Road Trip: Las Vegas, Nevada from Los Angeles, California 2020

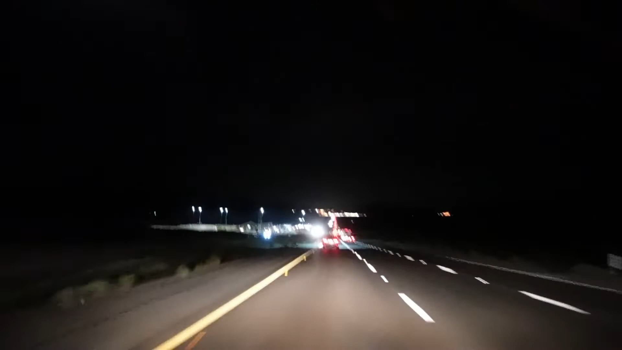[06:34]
Friday. And we are getting close to the Nevada,
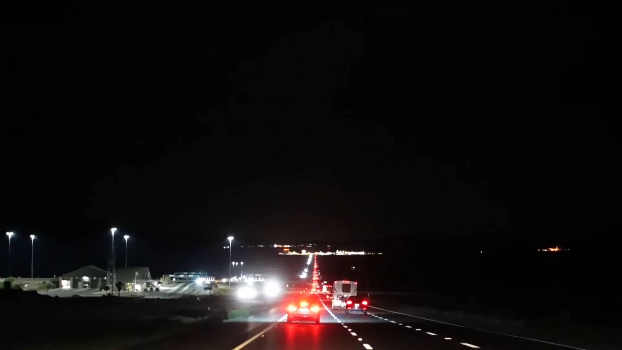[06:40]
California and Nevada border. If you could see this, guys, you see those string of lights ahead of the freeway. That is Prim Valley, which is approximately the border between California and Nevada.
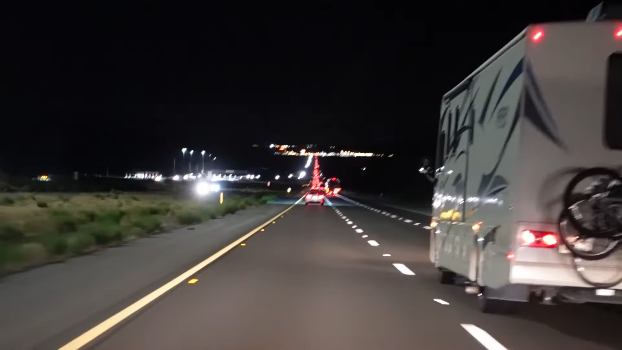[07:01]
So we are getting close. Just want to show you guys. Almost there.
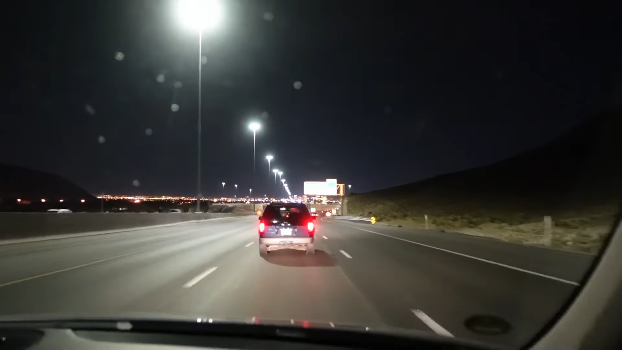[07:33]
Status update, we are currently 8 miles away from Las Vegas. Woohoo! It is currently 10:01 p.m. So guys, check this out. We made it! Well, almost there. I could see the Las Vegas Strip because I could see the hotel buildings already.
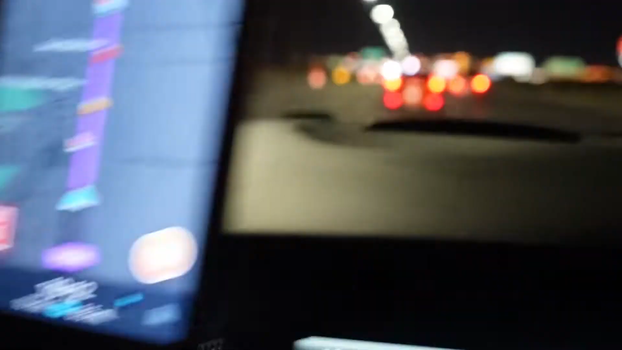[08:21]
We are in Las Vegas. I can't wait. I can't wait. Wait. I could see on the right the South Point Casino there, and then all the way there, the Strip. Friday night in Vegas,